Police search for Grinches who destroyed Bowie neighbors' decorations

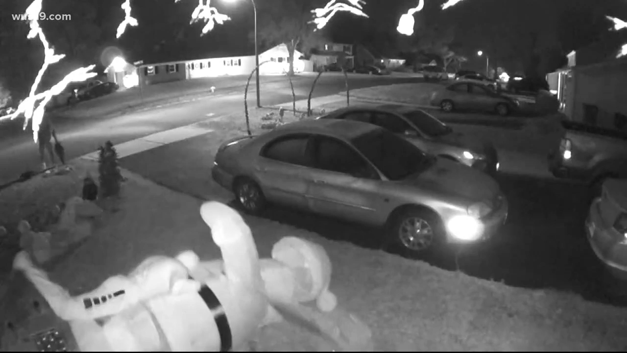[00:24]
Out on Jeff's lawn, there arose such a clatter. He sprang out of his bed to see what was the matter. About 146, I heard a bang out here. Saw all the decorations destroyed in a car driving down the street.
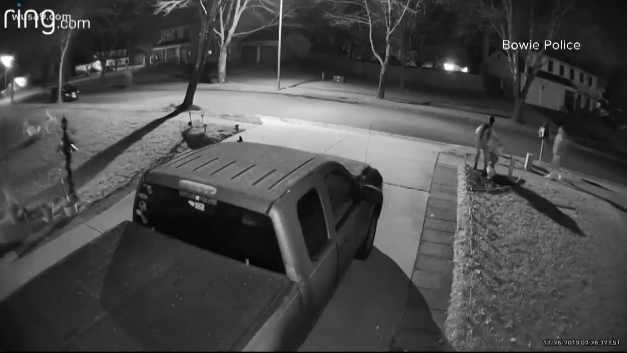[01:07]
A neighbor on West Wind Drive took this footage less than an hour after the suspects hit Jeff's house.